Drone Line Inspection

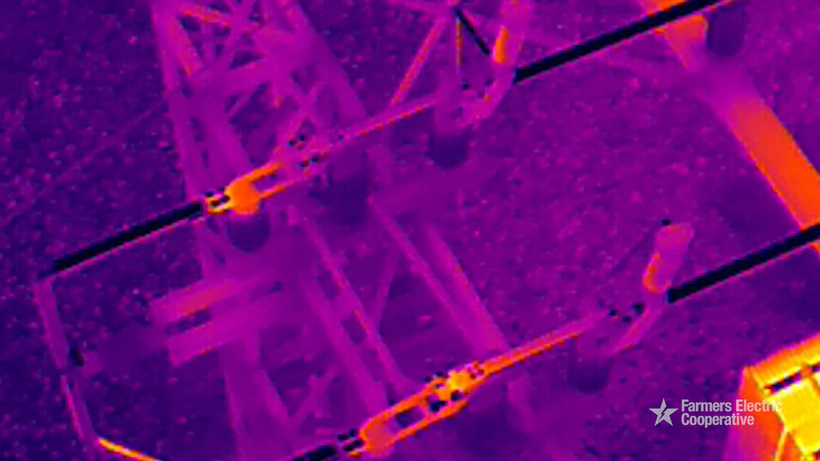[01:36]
it'll actually show heat which is a sign of a loose connection.